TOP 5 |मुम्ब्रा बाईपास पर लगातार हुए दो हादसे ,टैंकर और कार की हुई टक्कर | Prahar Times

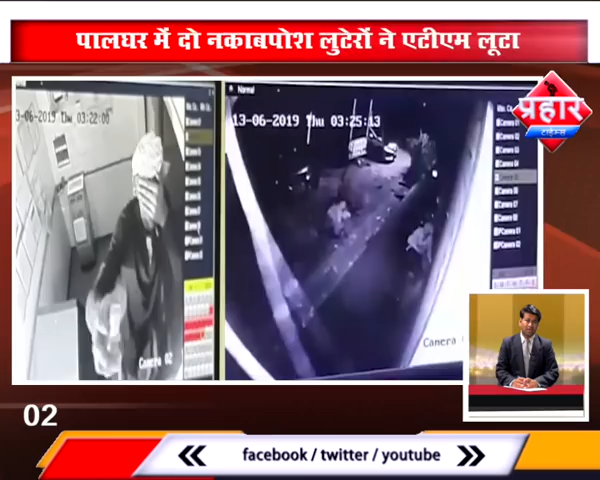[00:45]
पालघर जिले के वाणा परिसर में दो नकाप पोस्ट चोरे ने आई डीवी आई बैंक के एटियम में लूट की घटना को अंजाम दिया है राग के अंधिरे में गैस कटर